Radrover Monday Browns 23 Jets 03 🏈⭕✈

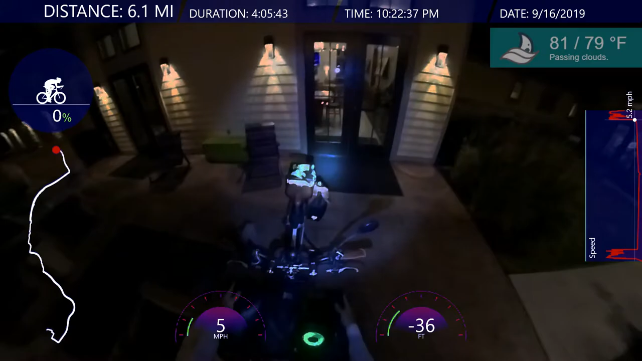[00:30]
You can see the rest of the backyard of the clubhouse patio. Look at those lights. Looks a lot nicer.
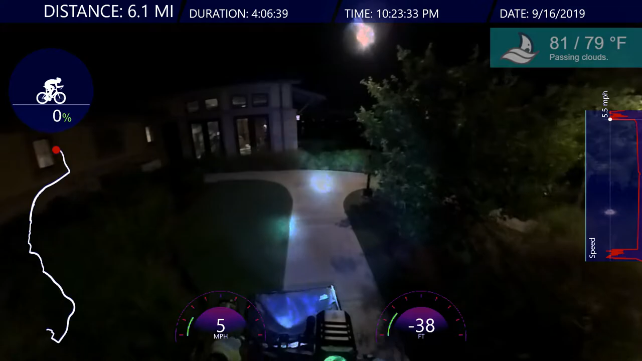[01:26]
My handlebar lights are on. My head-mounted light is on. All right. Look how nice it is. Look at those lights. Beautiful. And then darkness.
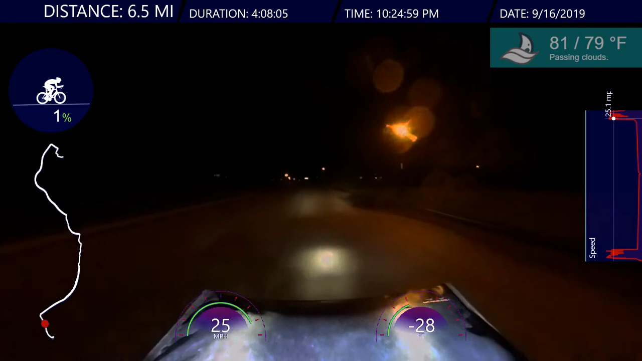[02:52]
Some of the sprinklers are turned on, so I got a little mist spray on the camera. One of the reasons I like riding on the street during the night is they usually turn on the sprinkler systems at night. So sometimes you'll get wet if you ride on the sidewalks. It's better to ride the street on the road. Plus there's not that many cars.